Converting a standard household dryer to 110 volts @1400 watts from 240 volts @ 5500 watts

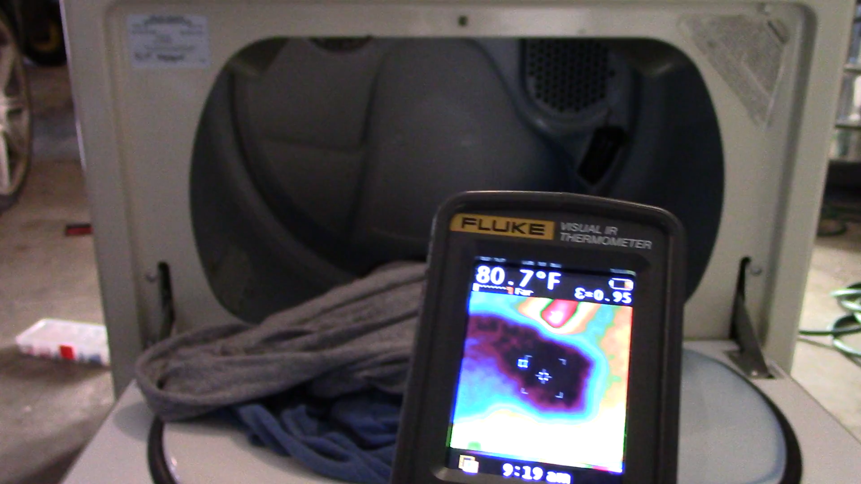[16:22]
On screen: spot 80.7°F
on the right side it's damper on the right than the left if you remove the shirt let's take a look at the
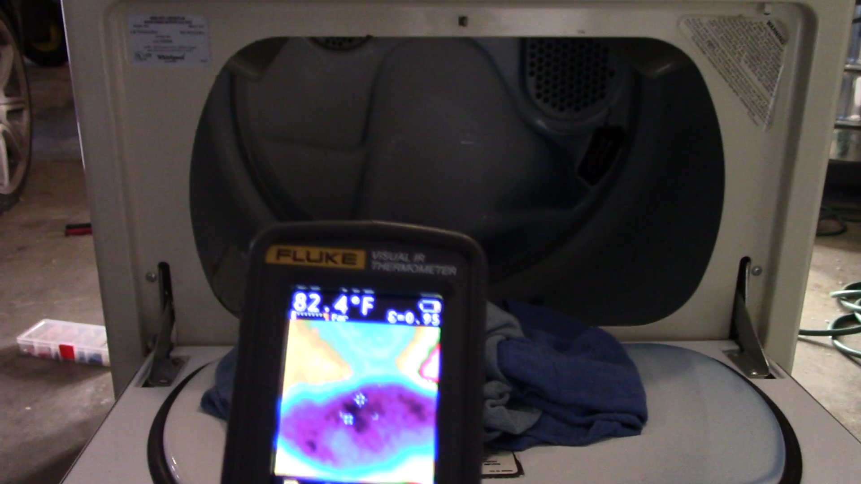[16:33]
On screen: spot 82.4°F
the rags they're actually warmer uh no 80 degrees on the right 80 on the left and 81 on the front